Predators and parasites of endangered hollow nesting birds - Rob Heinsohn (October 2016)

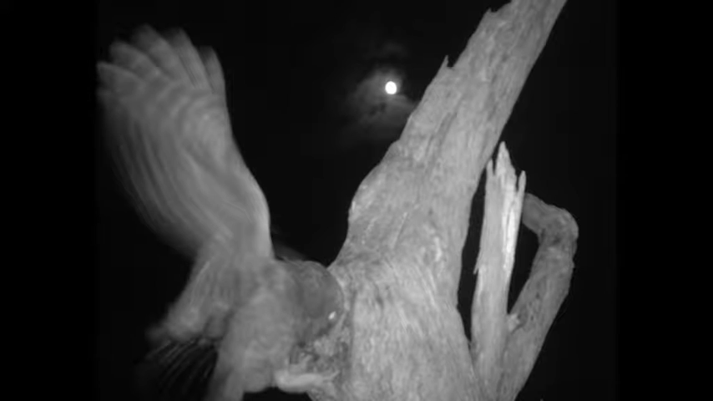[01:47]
So the owls get active. These are boobooks trying to get into the nest hollow.
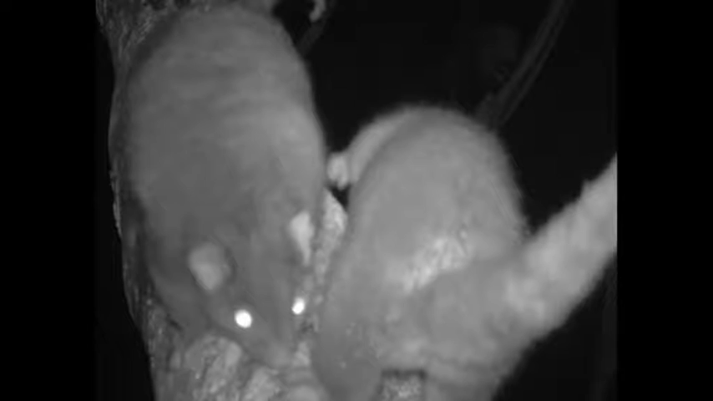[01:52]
Brush-tailed possums are everywhere and they certainly try on a regular basis.